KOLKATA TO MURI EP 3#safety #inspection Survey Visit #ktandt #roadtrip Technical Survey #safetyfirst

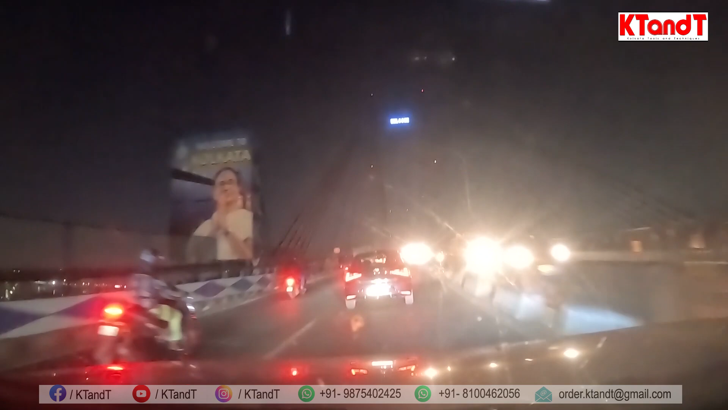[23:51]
जो 370 शो कर रहा था वन ट्रिप वो थोड़ा ज़्यादा है, मगर ऑफिस जाते जाते मेरे को लग रहा है ये 850 तक जाएगा और 25 किलोमीटर हो जाएगा, तो दैट मीन्स 850 किलोमीटर हो जाएगा आप लोगों का। एंड रोड का बताएंगे तो रोड पूरा बढ़िया रोड है, कोलकाता एंट्रेंस एंड एग्जिट पे थोड़ा सा दिक्कत है,
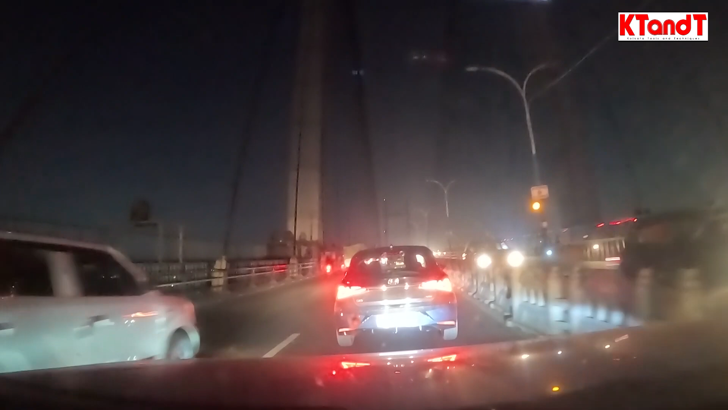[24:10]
एंड मुड़ी पहुंचने के पहले का कुछ टाइम वो हाईवे से जब आप बाई लेन लोगे तब ख़राब है, बाकी द रोड्स आर परफेक्टली फाइन। पता नहीं ब्रिज के ऊपर आज लाइट नहीं जल रहा है, कुछ हुआ होगा, मेंटेनेंस का काम तो ऑलरेडी ऐसे ही चल रहा है।